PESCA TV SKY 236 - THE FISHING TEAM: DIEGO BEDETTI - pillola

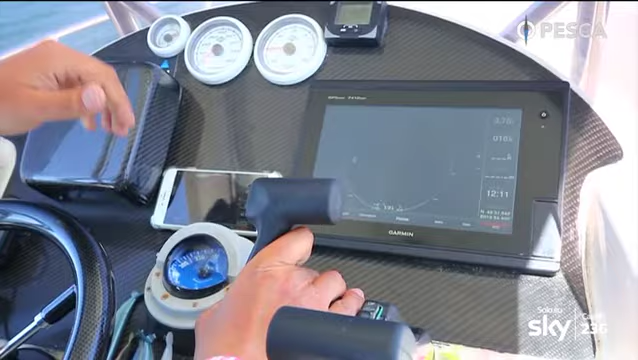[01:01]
Utilizzo il radar innanzitutto. Una delle caratteristiche che ha il mio strumento è quella di avere l'autoboard.
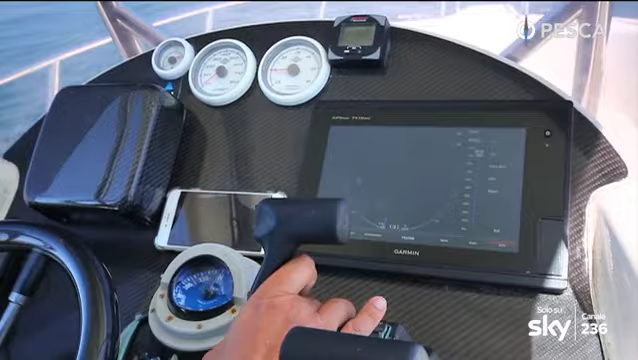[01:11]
L'autoboard praticamente che cos'è? Come vediamo nella scala non è altro che
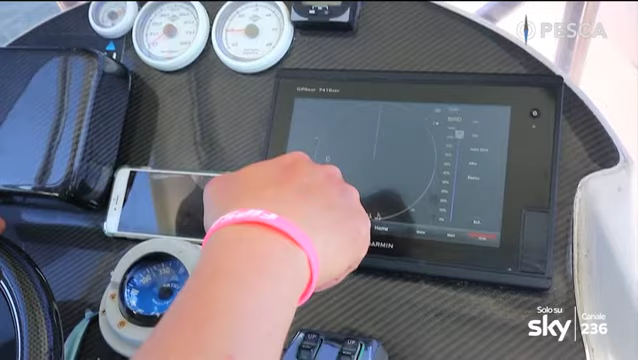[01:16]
un innalzamento del gain fino al 90,
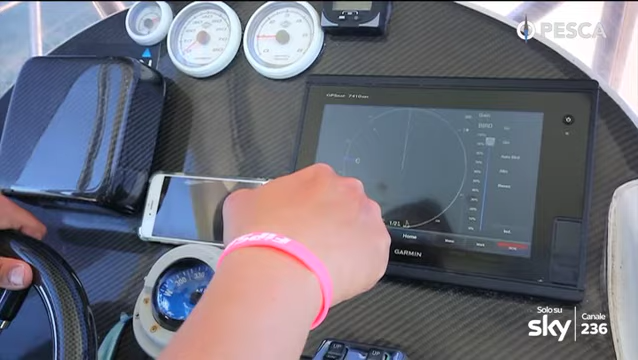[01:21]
92, 94% e mi dà appunto la possibilità di vedere
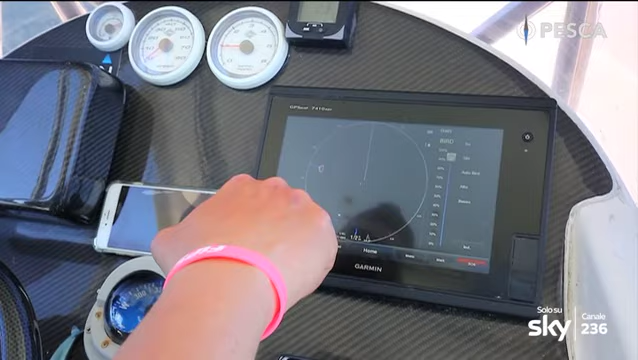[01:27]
sulla schermata anche la presenza non solo di un branco di gabbiani ma anche di un singolo gabbiano.
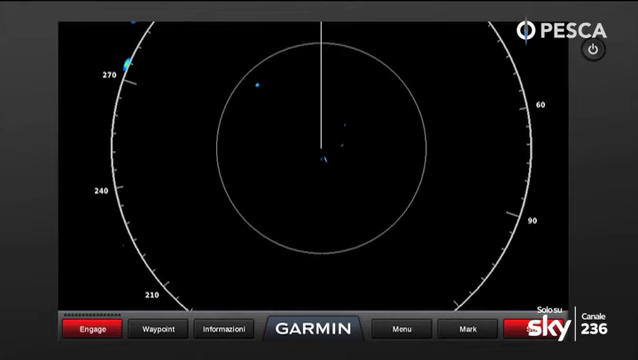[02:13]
Mi dà la possibilità di vedere la presenza di gabbiani oltre la distanza che avrei visto normalmente ad occhio nudo.